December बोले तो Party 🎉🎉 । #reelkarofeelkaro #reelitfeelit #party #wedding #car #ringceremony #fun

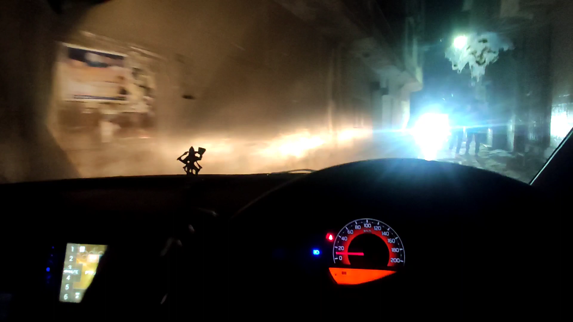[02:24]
ओहो थोड़ेदार लोबी में चला ले भाई, इतनी तो जगह मिल रही तेरे को।
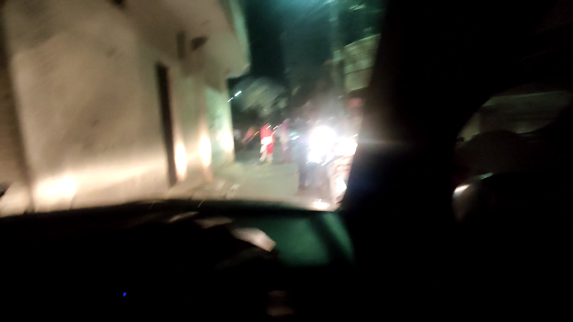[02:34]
ये देख लो जी, ये अपनी रोज की मशक्कत है जो इस एरिया में अपनी करनी पड़ती है।
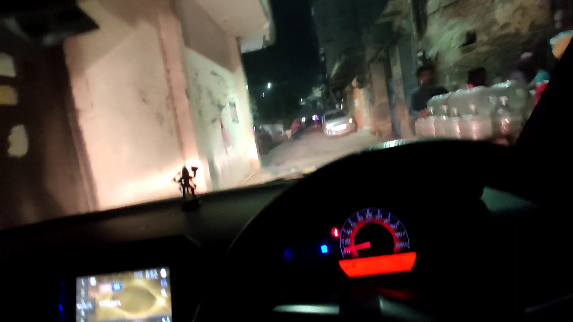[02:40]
और भाई इसी के साथ तो रह के मजा आता है अलग अलग।
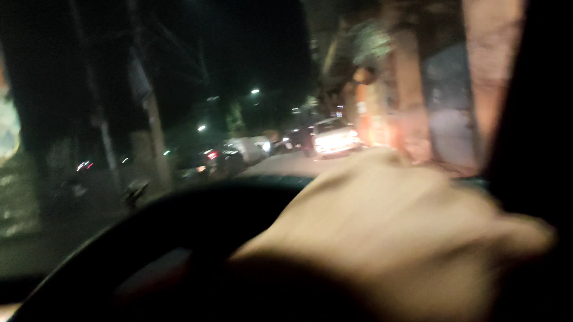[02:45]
अरे सामने तो वीकली बाजार है, यहीं से निकालता हूँ साइड में से ना, यहाँ से निकल जाएगी गाड़ी बिना वीकली बाजार के,
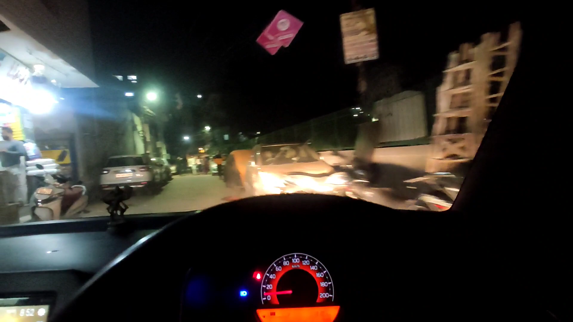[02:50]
नहीं तो बाजार में तो तगड़ी वाली फंसने वाली है। तो अब मैं यहाँ से गलियों में से ग्लाइड करते हुए गाड़ी को निकालते हुए,
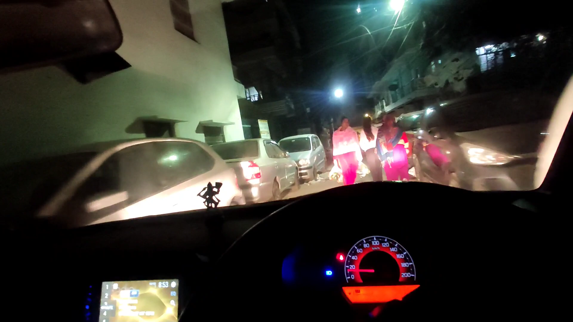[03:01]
ये अपने पायलट साहब तगड़ी तरीके से गाड़ी ड्राइव करते हुए, मैडम जी हट जाओ रास्ते से यहाँ से।
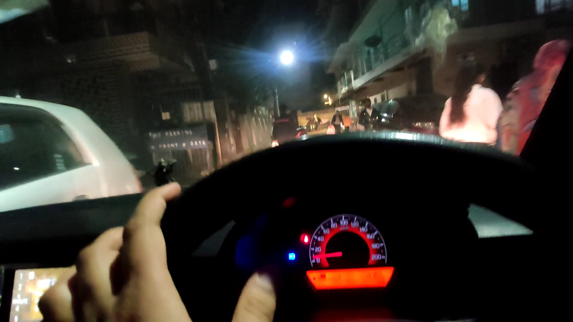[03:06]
भाई दिल्ली में यही मेन चीज है भाई, लोग हटते भी नहीं है रोड से।
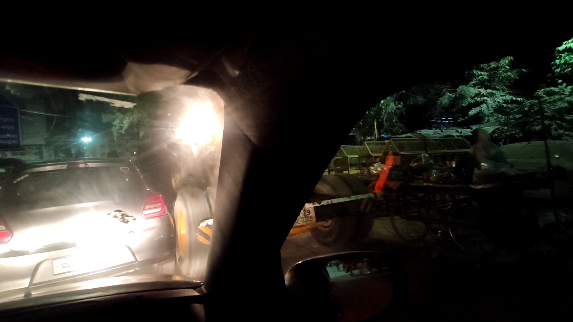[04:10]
ये देखो क्रेन आई हुई थी खंबा लगाने के लिए, खंबा लगा के जा रही है भाई अपनी गाड़ी ने।
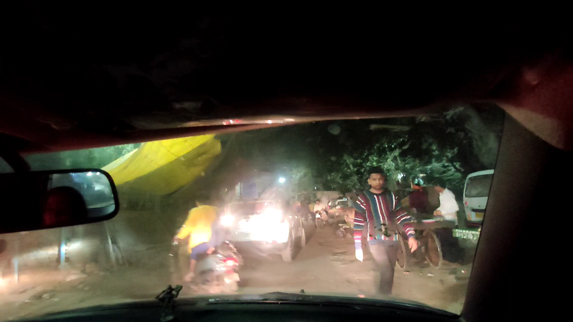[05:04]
कह के यहाँ पे क्यों इतना जाम लग रहा है, चलो कोई बात नहीं, आज के लिए गुड बाय एंड टेक केयर।